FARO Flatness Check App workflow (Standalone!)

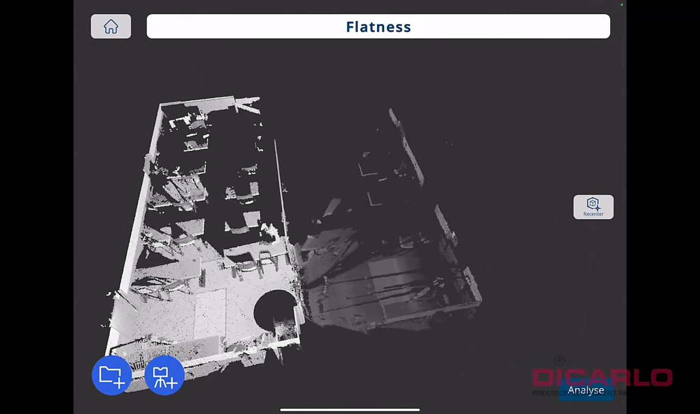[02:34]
the program analyzes the top of the scan data and actually cuts it off for you already there's
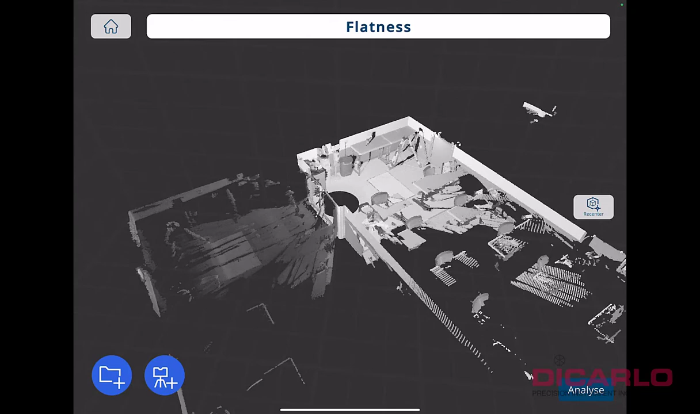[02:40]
nothing you can do about this again but i'll do another scan because
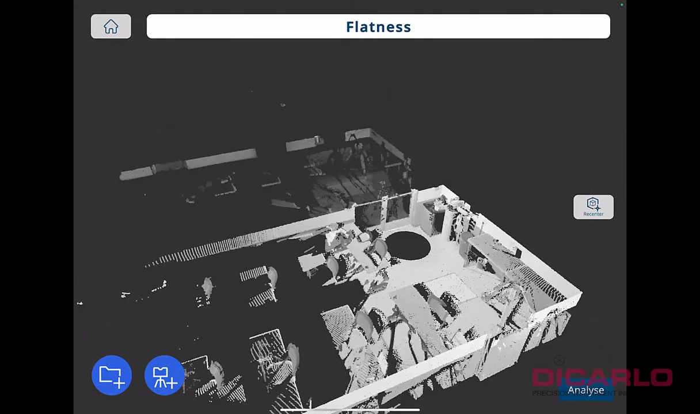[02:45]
we have this big gaping hole in our floor here so i reposition the
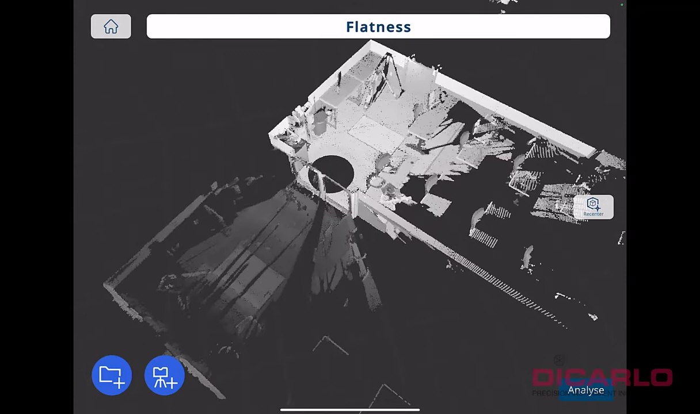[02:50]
scan towards the back of the building where the tripod is visible and i'll just hit another scan
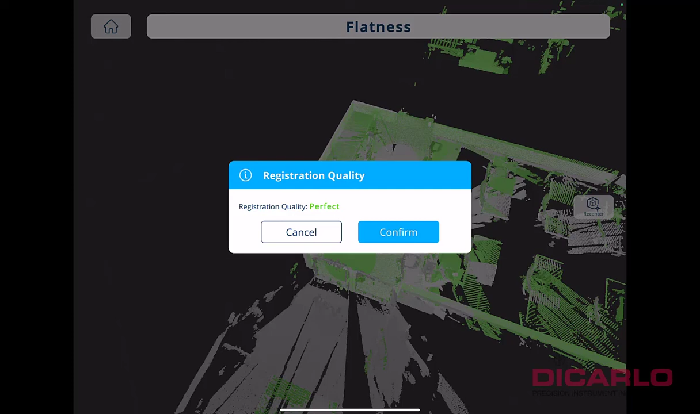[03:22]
and gives you an idea of how successful it is of course this is a very small room so it's not an issue but it says the registration is perfect we'll hit continue we shouldn't have a caping hole in the area for where
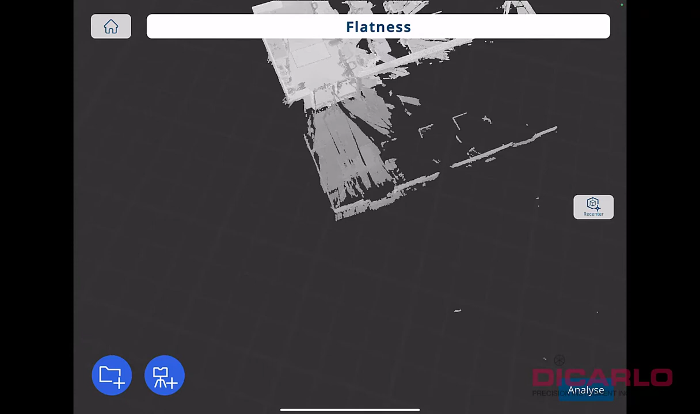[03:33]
we had the scanner before looks like it's closed up and
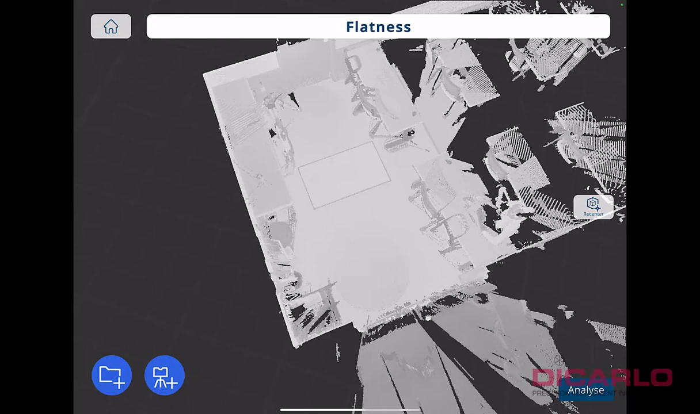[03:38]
we'll do one more scan here uh just to you know completely
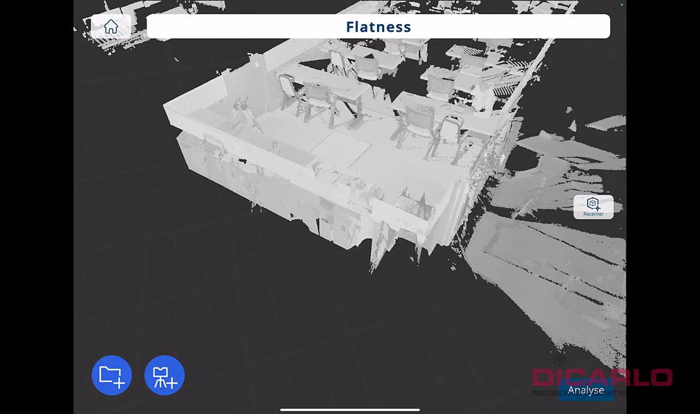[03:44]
saturate the data from the perspective of the scanner and the analysis so we'll just hit start
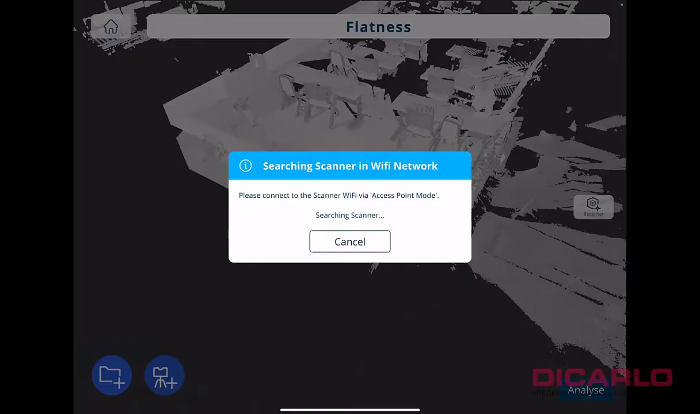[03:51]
and once again do the last scan here
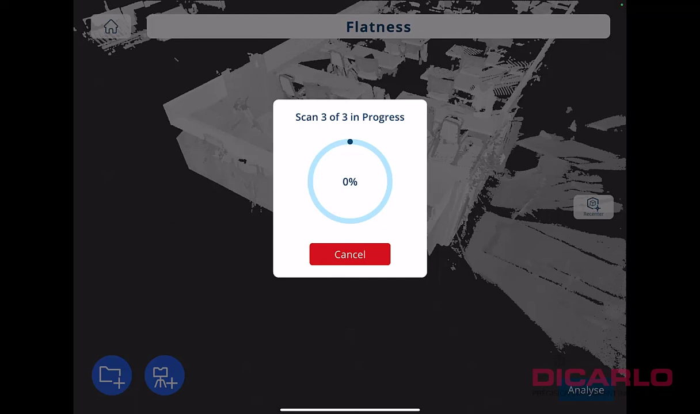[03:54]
all right there we go that's the last scan
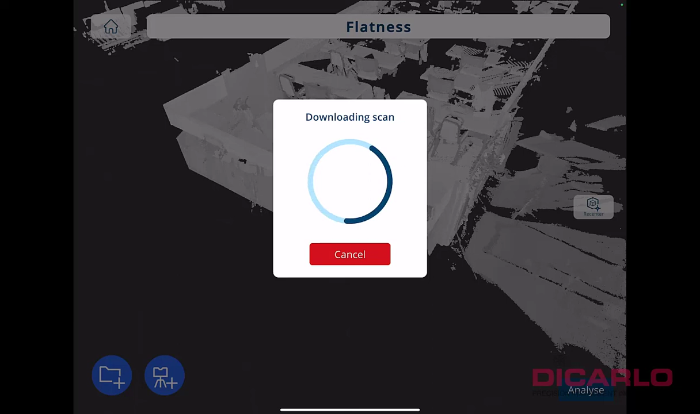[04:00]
you will see that the interface will actually warn you saying there's no more scans available for this
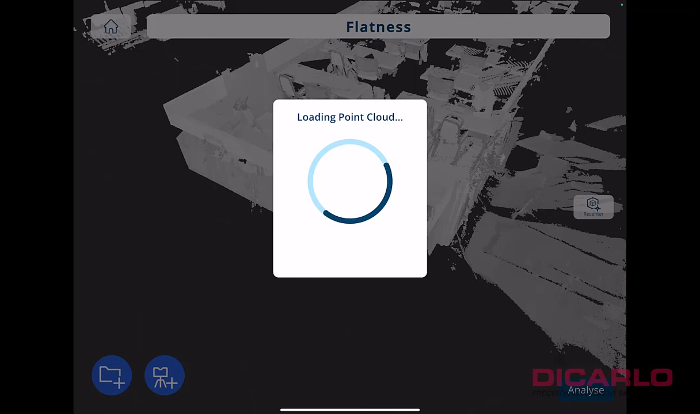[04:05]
project so registering will say confirm
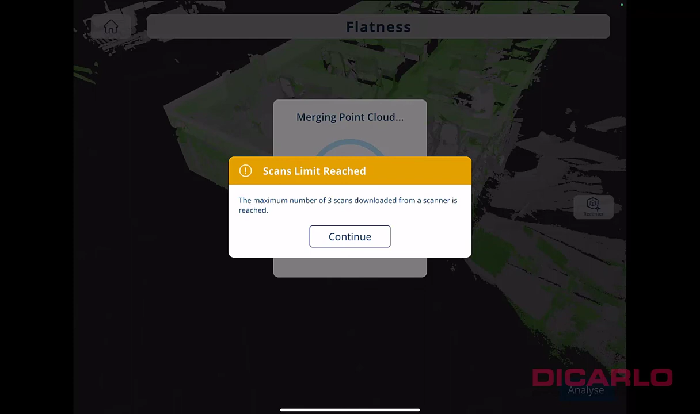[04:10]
that's it the scan limit has been reached we'll just continue
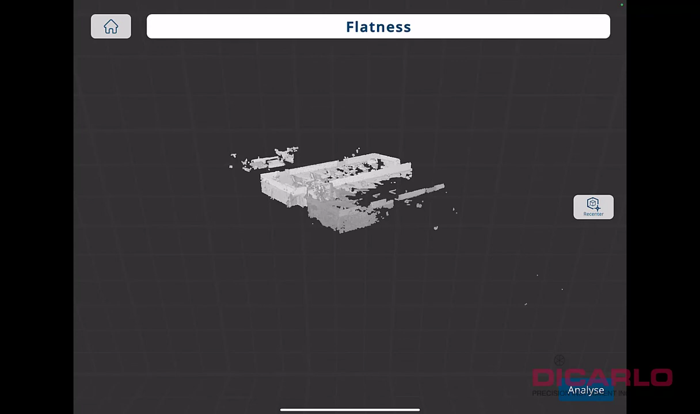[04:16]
so we have three scans that were taken in that small area
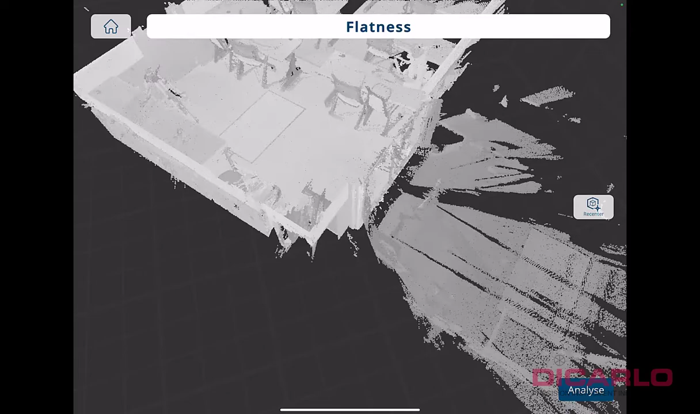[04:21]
here in the front of the actual room so next step we
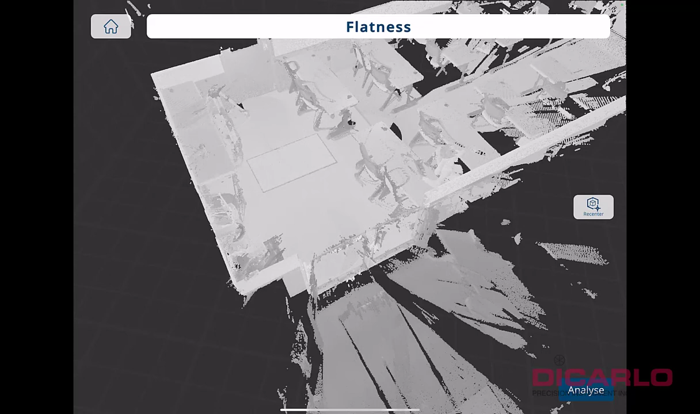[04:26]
can go ahead and actually press the button right button over here that says analyze so let
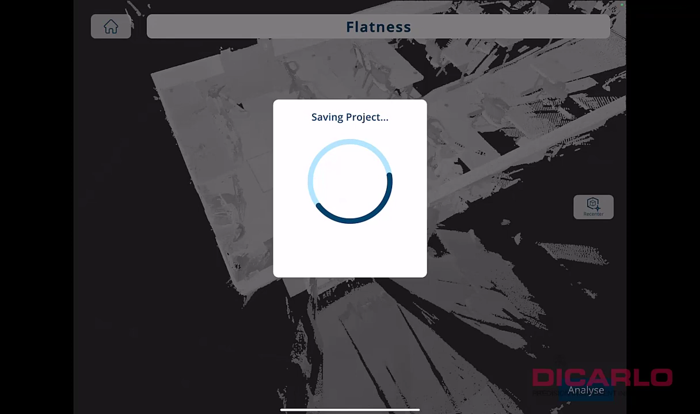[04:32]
me hit that uh obviously i don't need to be connected to the scanner anymore but i'm okay
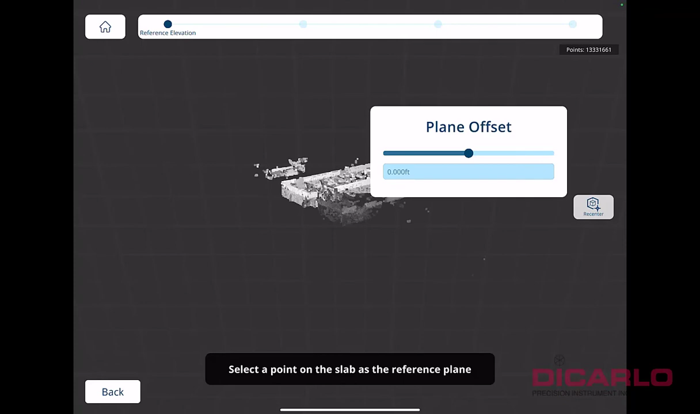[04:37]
i'll leave it connection connected so uh now it's asking for a
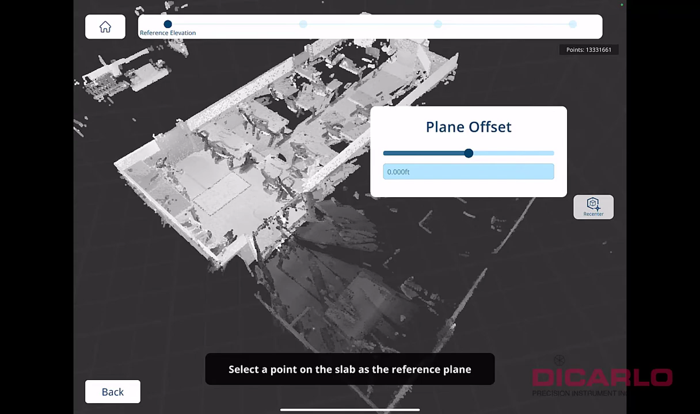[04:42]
reference plane my reference plane is
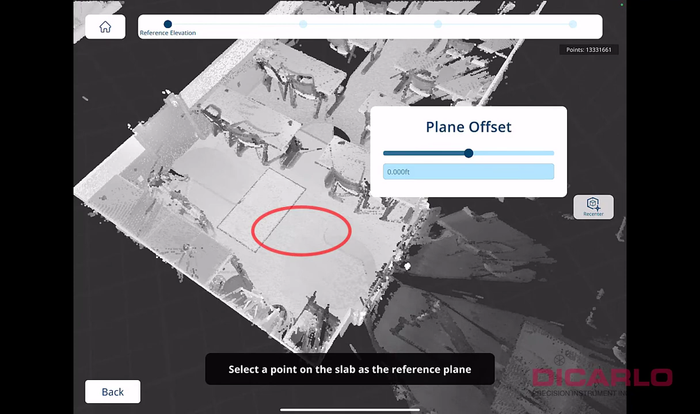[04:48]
in the back here so i'll just pick that if you want to offset this this a little bit you can actually go up or down with it
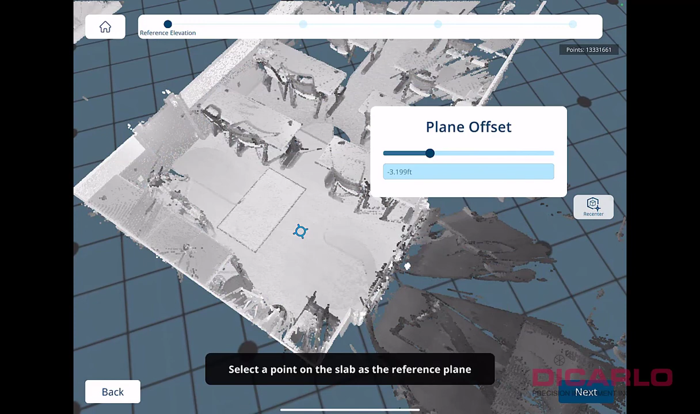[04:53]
i don't want to i am happy with it being perfectly in line with that uh floor there we'll hit next all right now uh
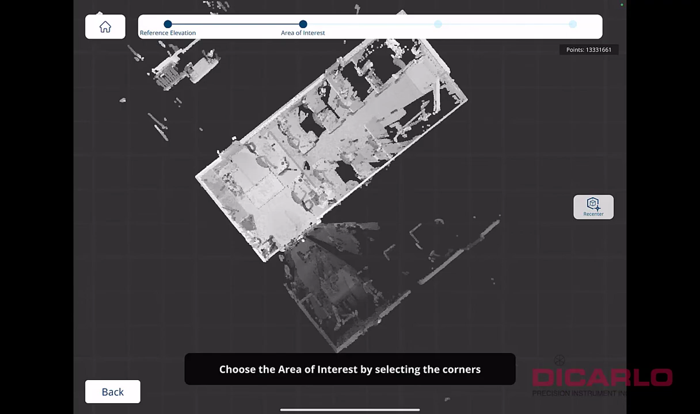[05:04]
it's asking so what is the area of interest
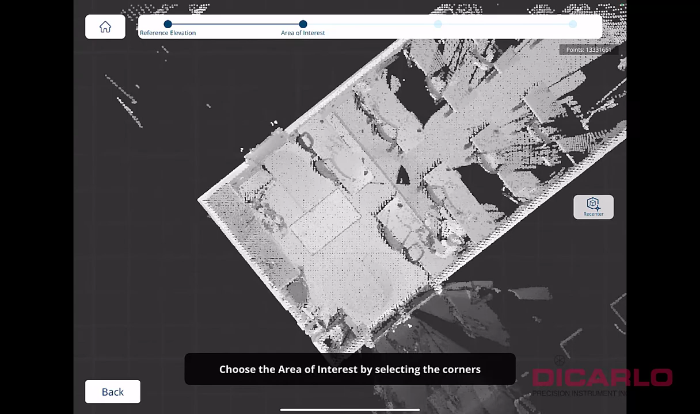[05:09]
so we'll kind of pick this area here we'll
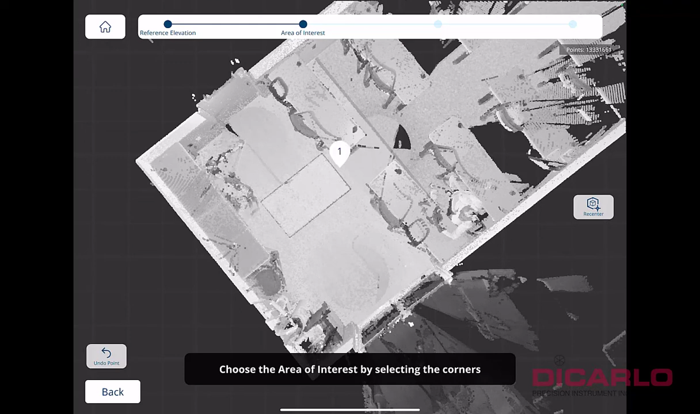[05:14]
click and pick here and we'll include the tripod for example i don't know
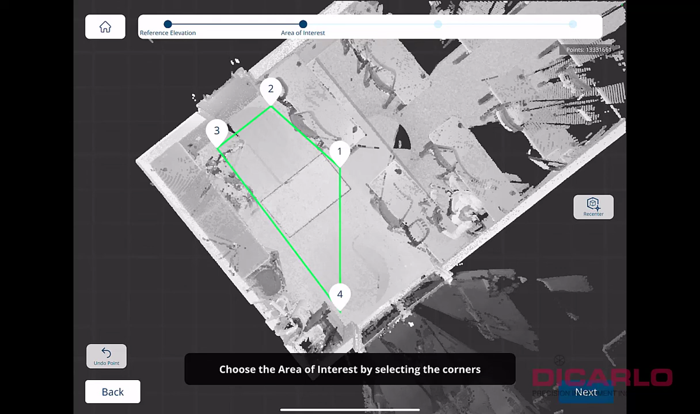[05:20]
and we'll do this and we'll go down the aisle a little bit maybe let's go here if you make a mistake you can just hit the bottom